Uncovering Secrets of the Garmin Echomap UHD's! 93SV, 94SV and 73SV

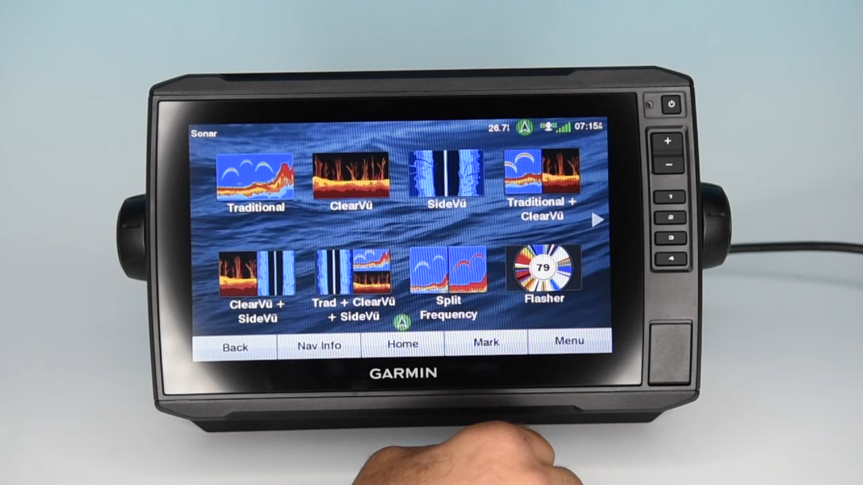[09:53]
Sonar. Really got some options with sonar here. This new machine and this new transducer. That's your traditional. Very nice imagery and it is a true chirp. It gives you your depth information, temperature, miles per hour, your voltage and time of day. Very nice. Dial it in, you hit menu and it gives you all your options for that particular screen.
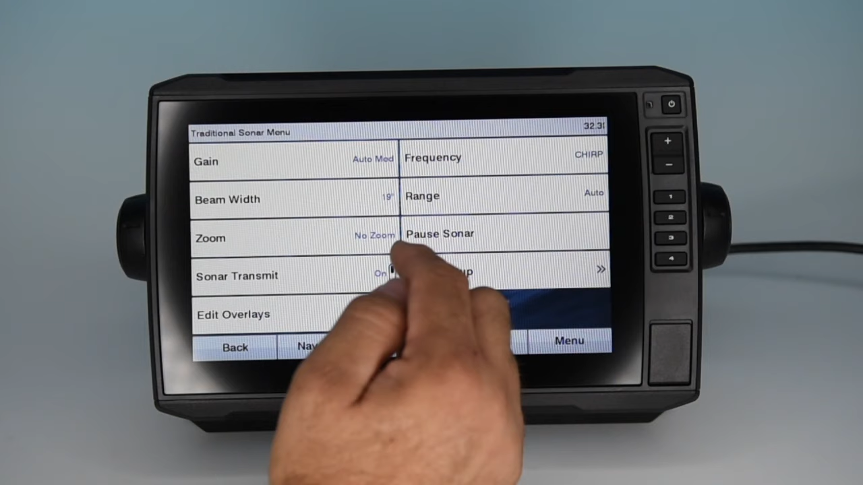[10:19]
You also have clear view. Now this is the UHD ultra high definition version of clear view and it's fantastic. I mean the detail that you're seeing in here is phenomenal. Structural detail. You can see branches on a tree.
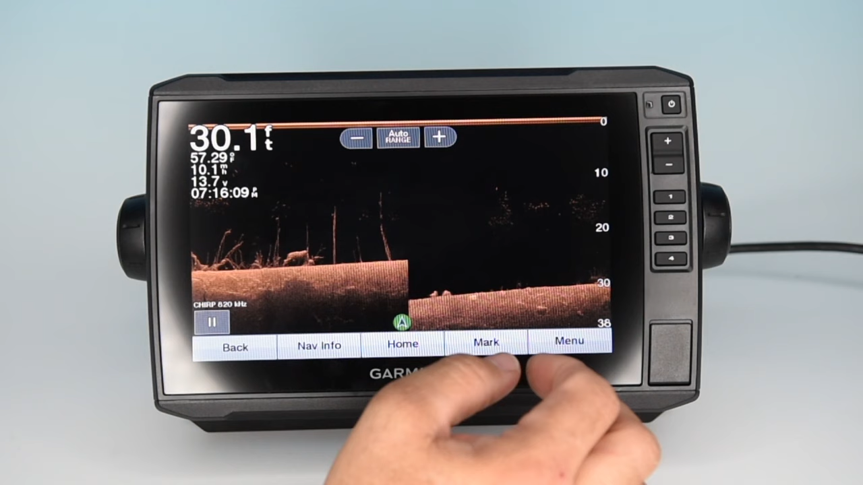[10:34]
You can see individual fans of coral.
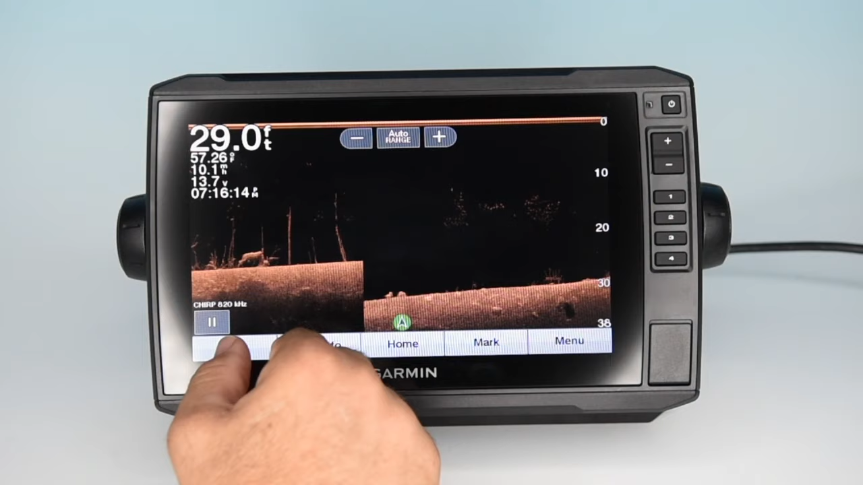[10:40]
On screen: depth 29.0 ft
Just fantastic detail. The UHD also applies to Garmin's side view with these models.
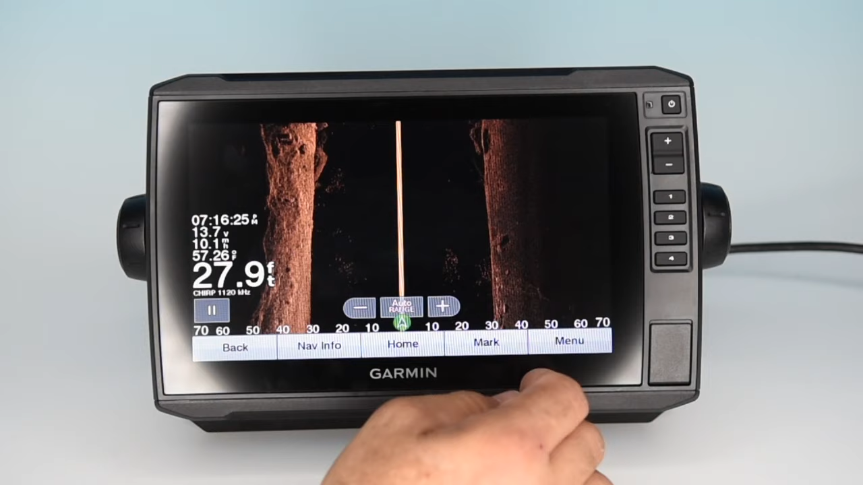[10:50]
On screen: depth 27.9 ft
Very high definition imagery on both sides of the transducer which is in the center of that center line.
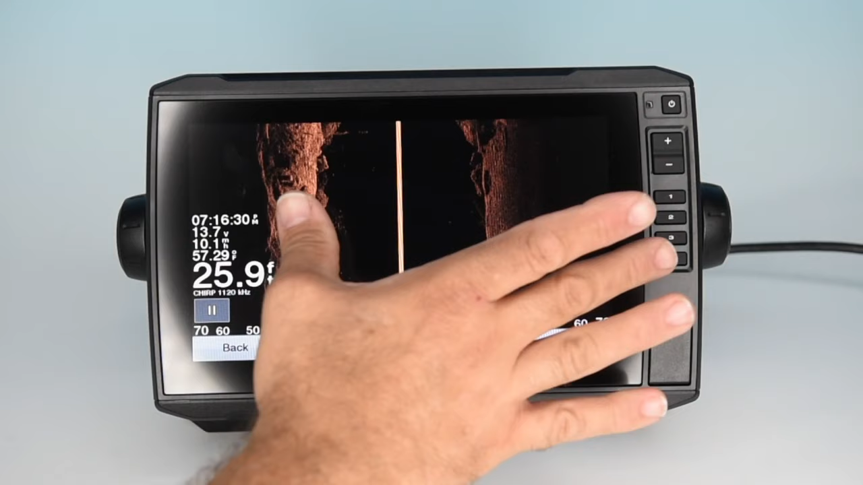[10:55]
You're able to see very high definition the water column and what's on either side.
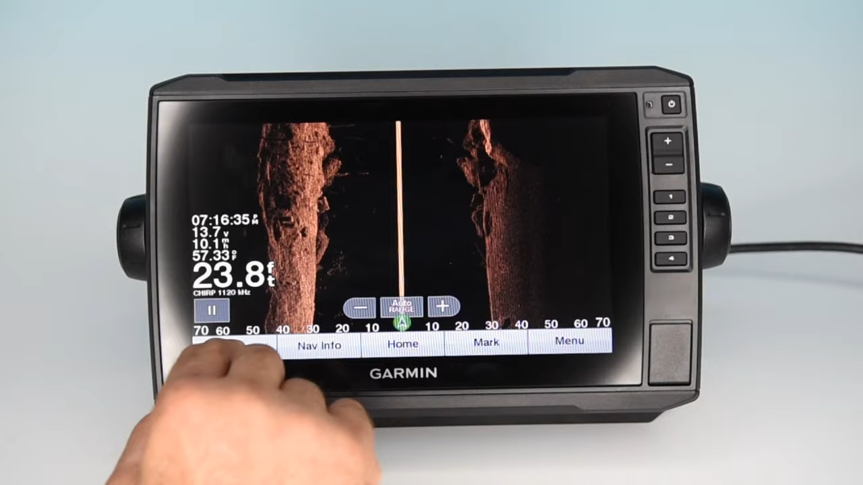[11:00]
The next screen, the traditional and clear view side by side, really helps augment and show how fantastic this ultra high definition clear view is.
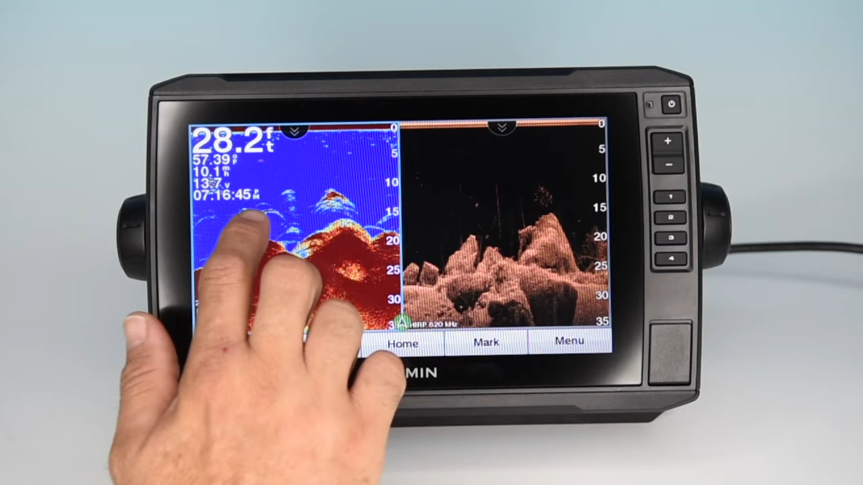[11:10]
On screen: depth 28.2 ft
On the traditional you can easily see where your fish are, where the red arcs, you can see the fish and the size of the fish based on those arcs. But on the clear view, the detail of the structure is just incredible.
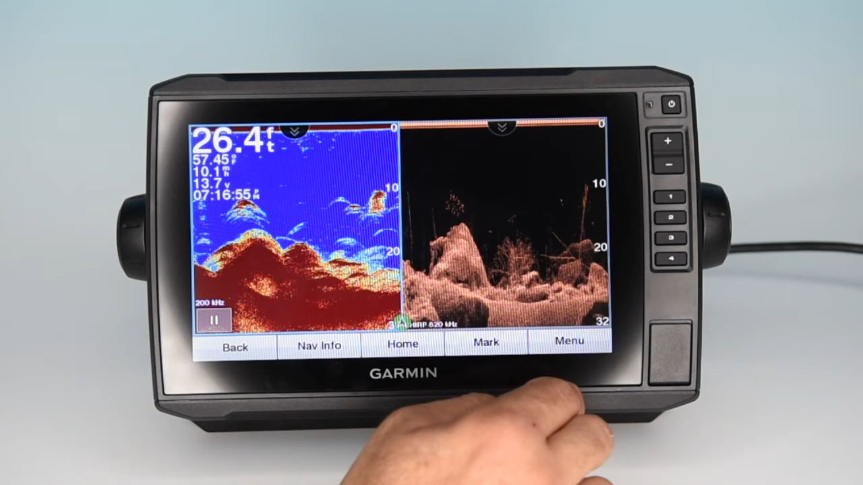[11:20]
On screen: depth 26.4 ft
You can see all the intricate details and where fish may be holding up. Next option, clear view and side view side by side, you're going to find you're going to use a lot.
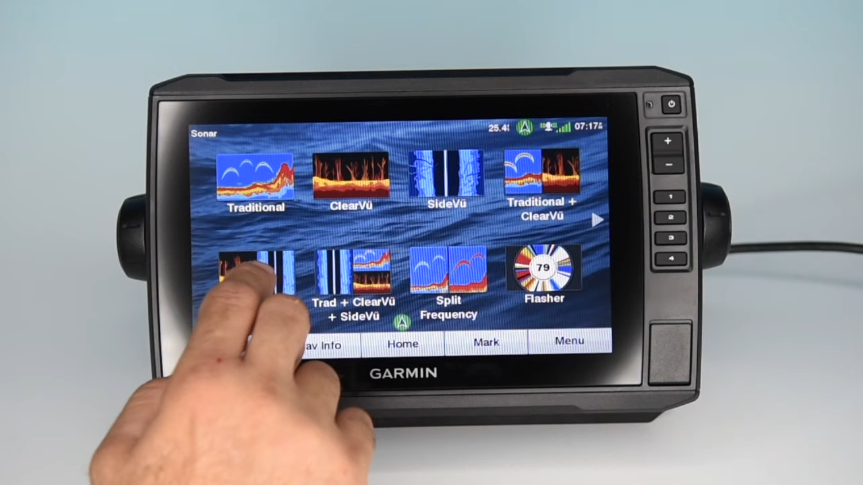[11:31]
I just got your down view and side view UHD goodness all-in-one screen.
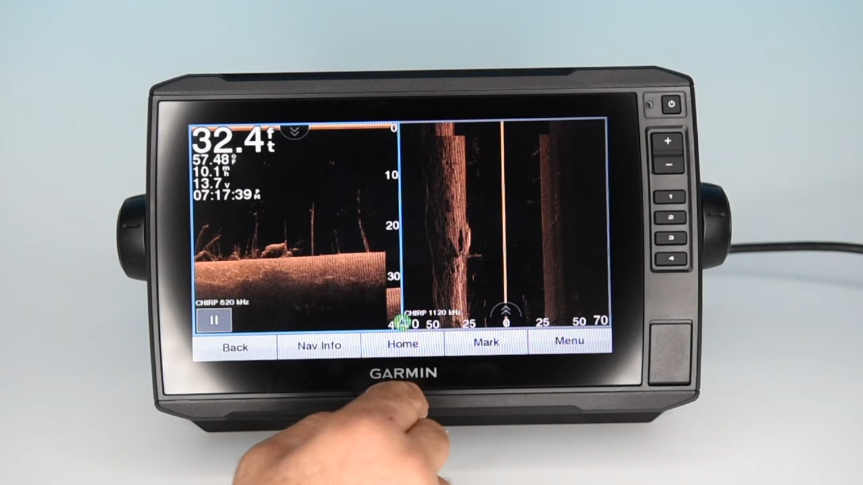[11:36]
On screen: depth 32.4 ft
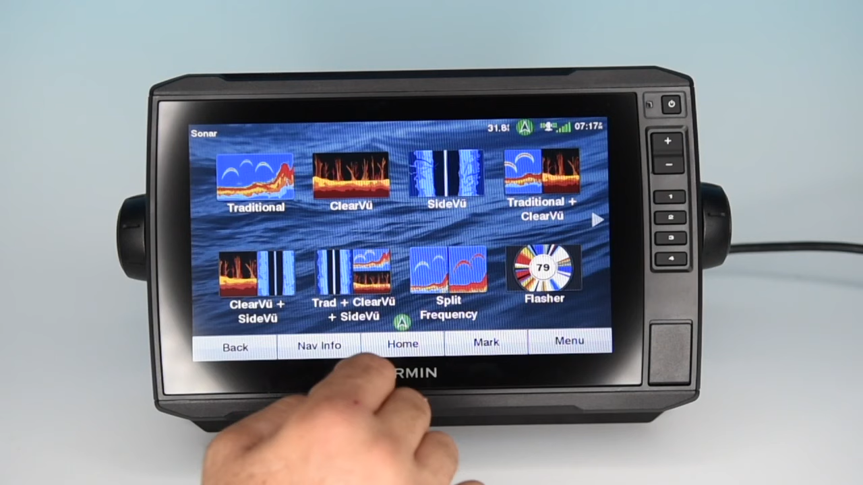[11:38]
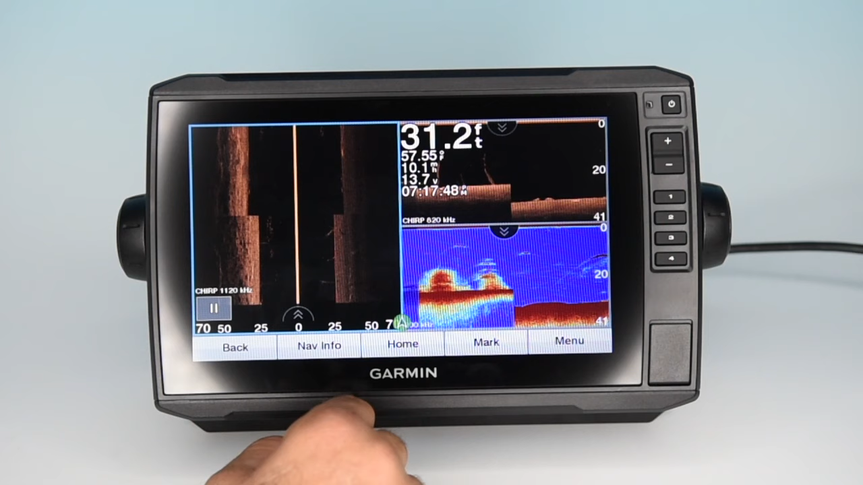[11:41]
On screen: depth 31.2 ft
Next up is a three-in-one screen where you can have your side view, traditional, and clear view all on one screen.
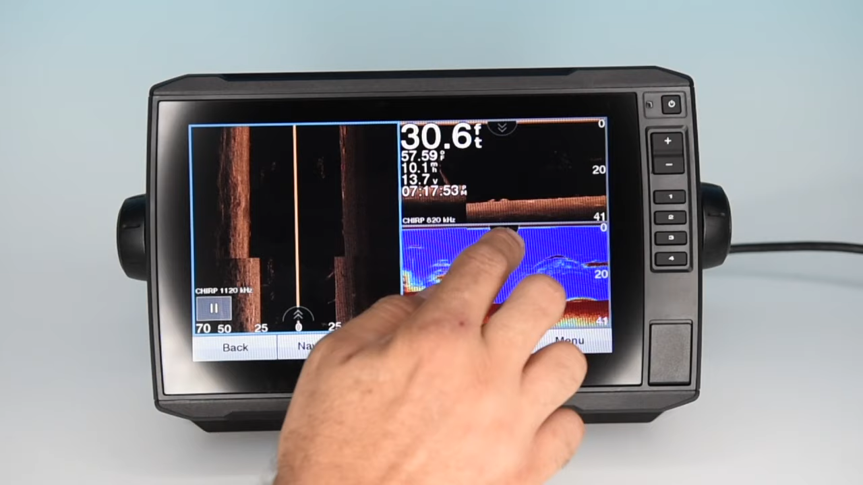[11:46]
On screen: depth 30.6 ft
This really gives you the best of all worlds all in one screen and you can customize it and set it up whichever way you prefer.
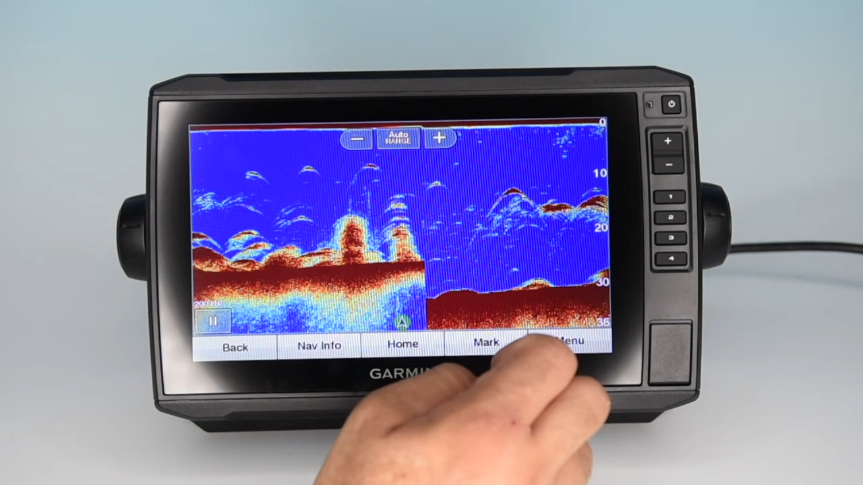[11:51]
Really nice option. Just click on each one to bring up a full screen.
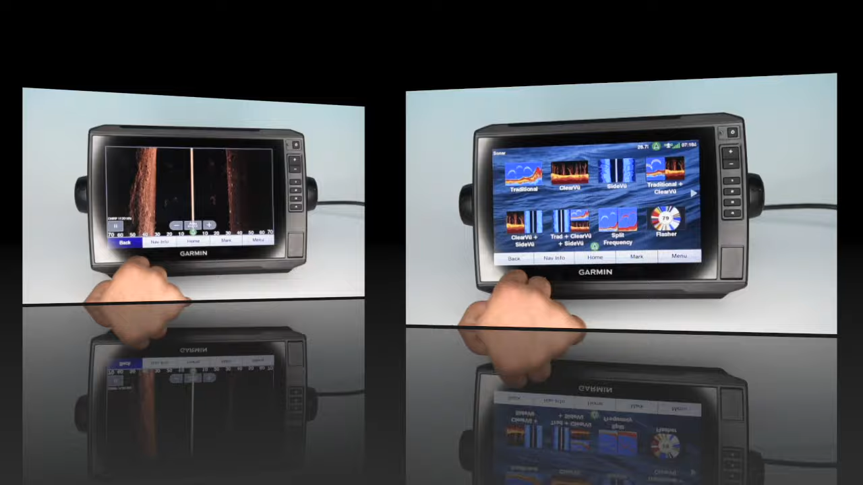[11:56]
Next up is a split screen display where you can run two different frequencies at the same time side by side.
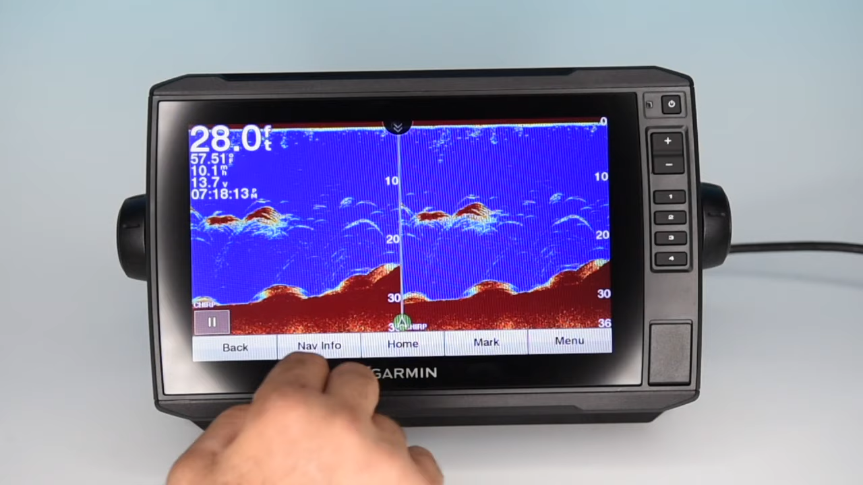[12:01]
On screen: depth 28.0 ft
Next up is the nostalgic flasher screen.
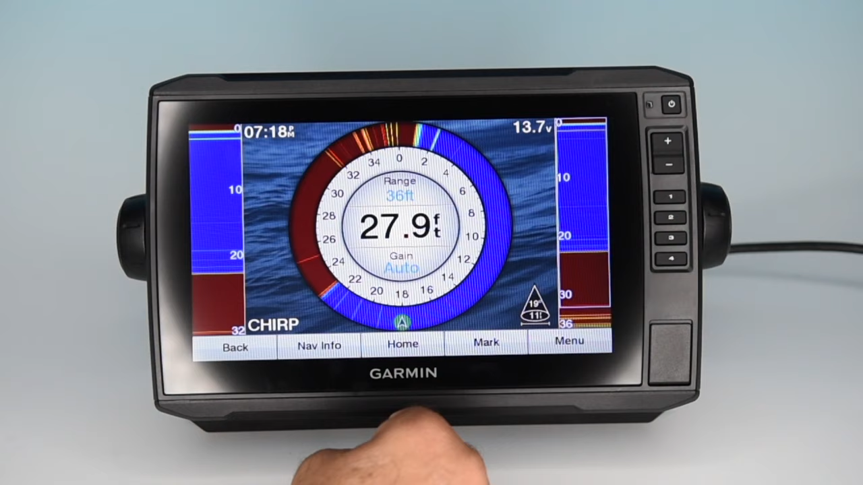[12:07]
On screen: depth 27.9 ft
This shows you what's in your beam real time. If we move over to the second home screen, the first option is data graphics. This gives you bar graphs of things like temperature and depth. Handy to see trends over time.